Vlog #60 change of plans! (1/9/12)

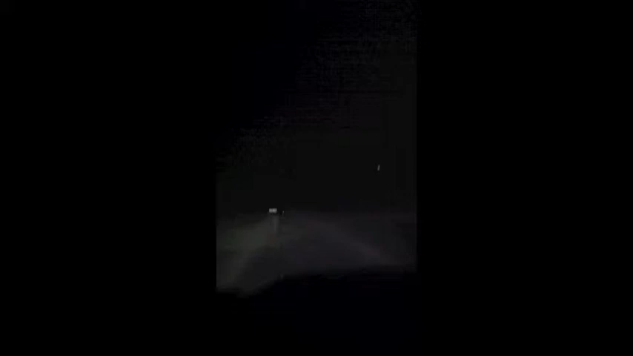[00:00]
You guys see that? Yeah, it's like my headlights. That can maybe give you an idea of the insane amount of fog.